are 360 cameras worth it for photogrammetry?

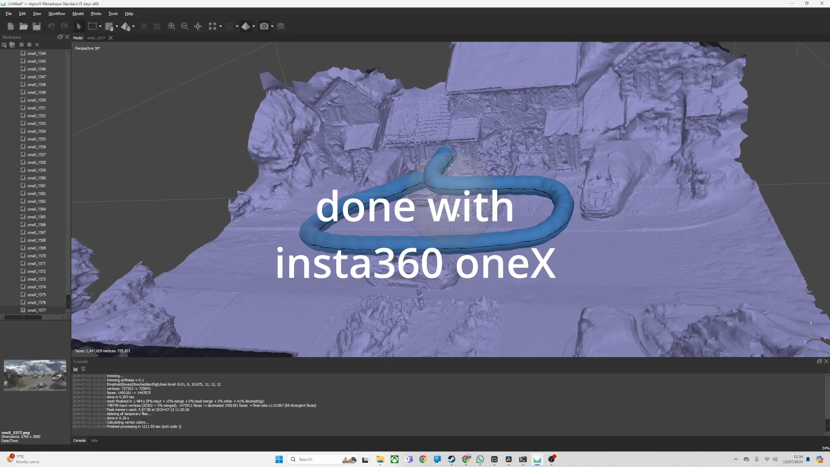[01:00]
the weird thing about it is the model's really good on the ground but it's terrible on the buildings there this is a high i don't think i i think it went any high we just get noise and that the thing about it is is this is like a five and a half k
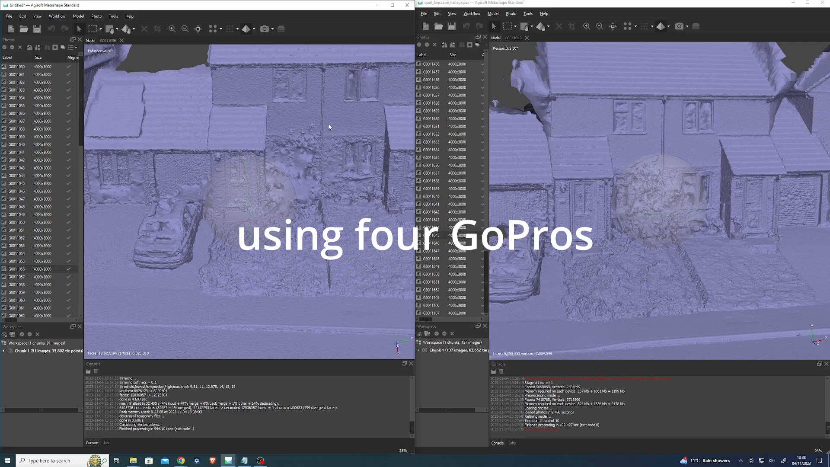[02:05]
cool in terms of oh it's very convenient and stuff but the problem is yeah but what what's the quality of the end result and i just don't think i'm going to do one more check to see that because i put uh rolling shutter on um and i don't know if i needed to do that and then maybe that's messing things up so i'm going to try switching over um to uh switch off the rolling shutter thing
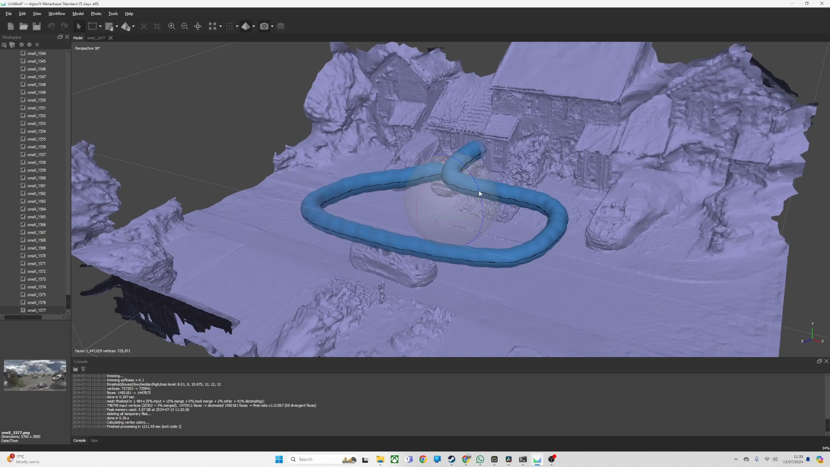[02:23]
um and also i might try optimizing the cameras and things just try everything to see if i can get this any better but then my initial sort of gut instinct is it's going to be worse um but it actually in some places it looks
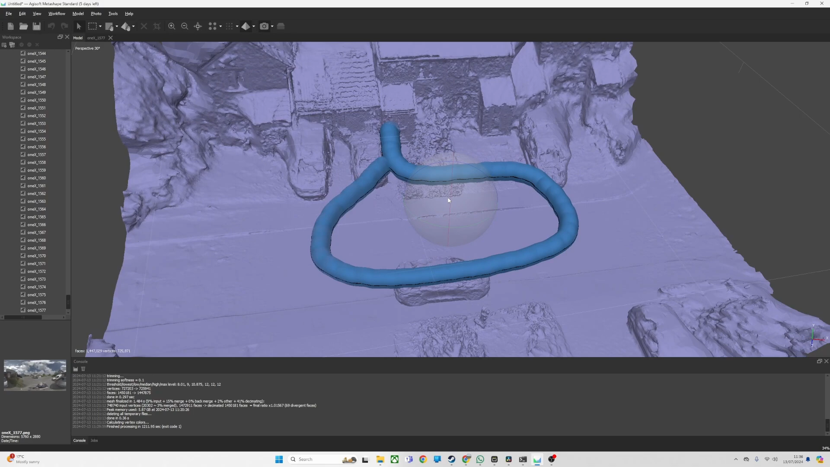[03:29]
the more photos the longer it takes to process but maybe that's because there's certain aspects of this that are just are better and there's certain aspects that are worse and um i may be i'm kind of curious to see how how few fewer photos would improve things um because maybe that's what's putting all the noise in i don't know
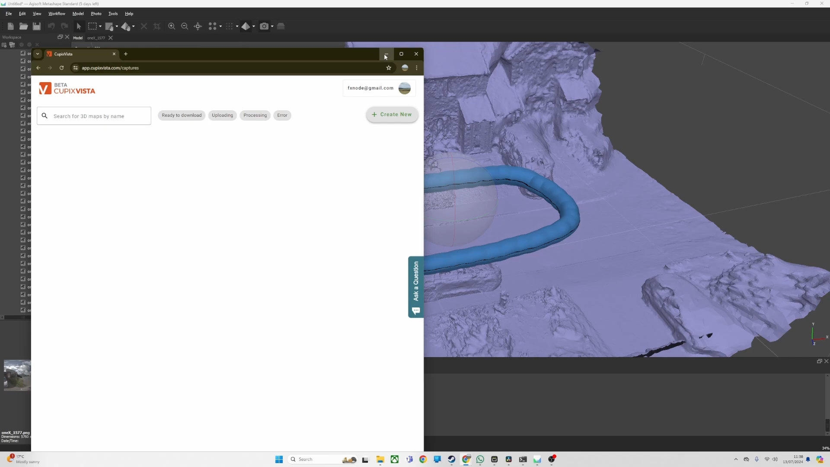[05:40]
um i don't need measuring tools um so this is really aimed at proper surveying stuff um so anyway um so let me i'm going to see if i can get this any better just thinking you might be maybe i've got settings wrong or something um so i'm going to say disable the rolling shutter optimize the cameras and do another mesh okay i'll just stop the video
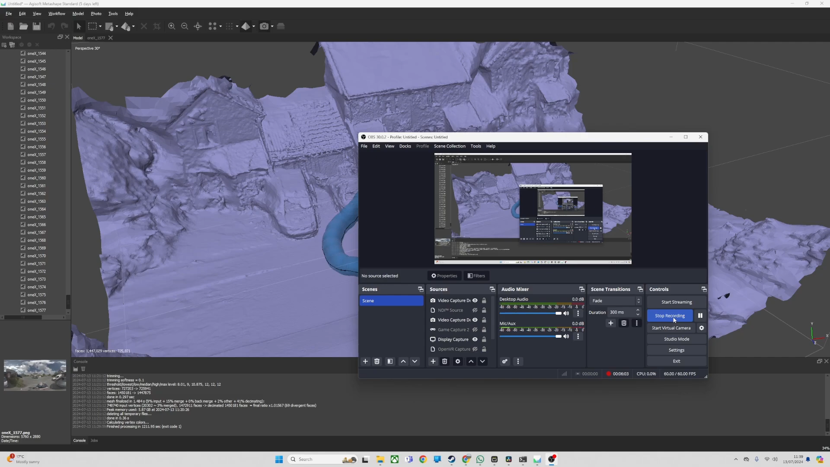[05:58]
okay so after i did the optimization
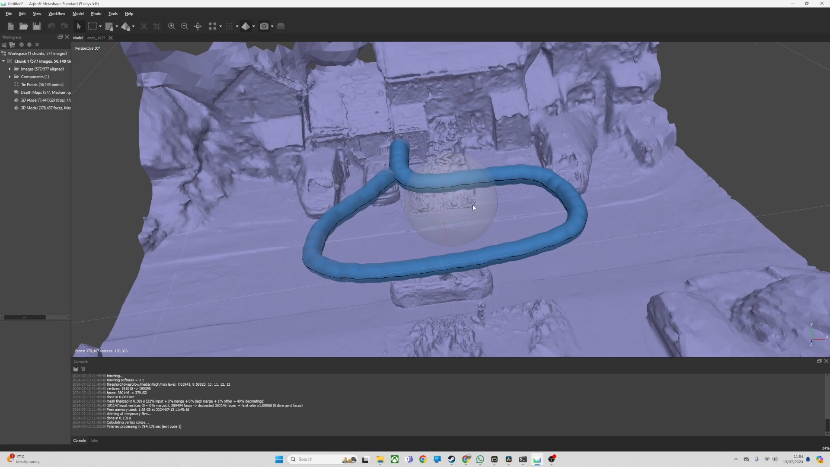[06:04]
and uh i mean and then switched
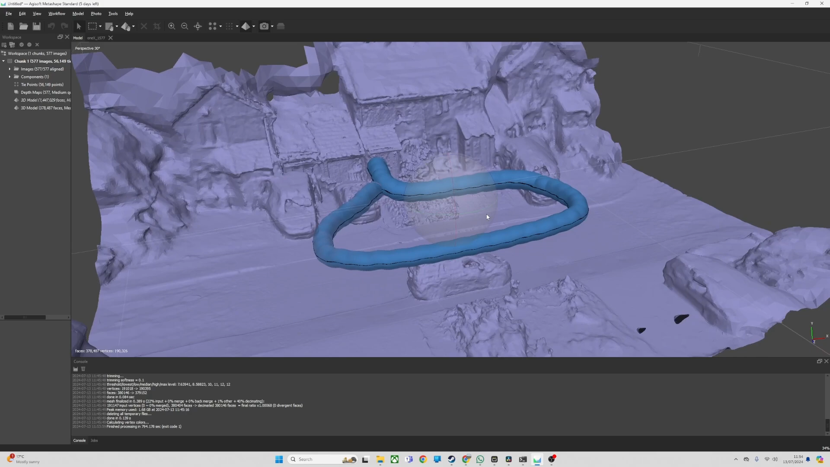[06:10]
off the rolling shutter and it's a little better and also i dropped the resolution so we're at medium as opposed to high um and i think it's just a proximity thing so this is the i think the advantage over you
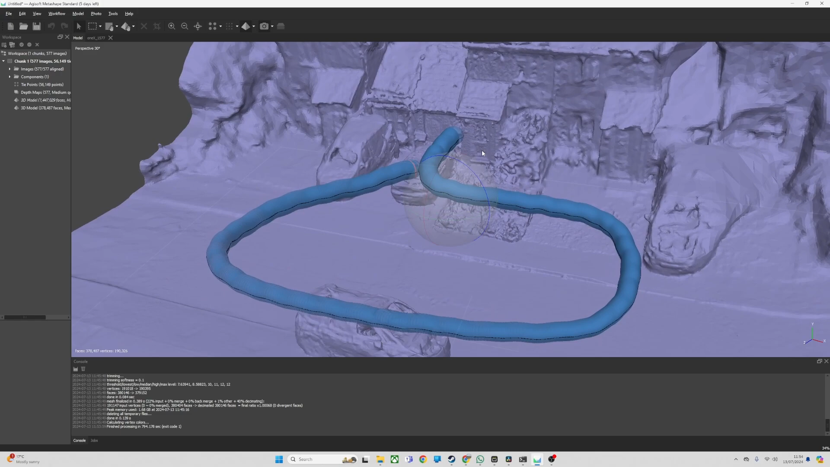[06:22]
you because the thing is obviously the further you get go away in a 3d the further an object is in a lat long you know 360 picture like building over there the lower resolution it's less information right so if that was on a gopro
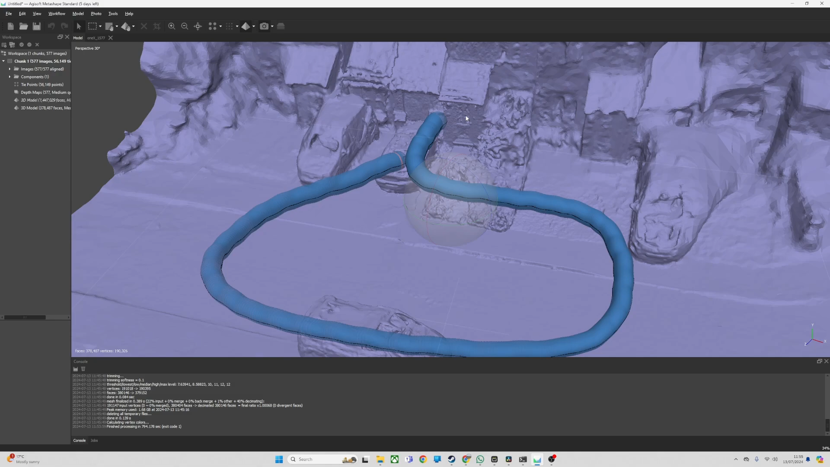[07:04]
door has resolved well because i was close to that right and the doorstep and all that sort of so basically the long and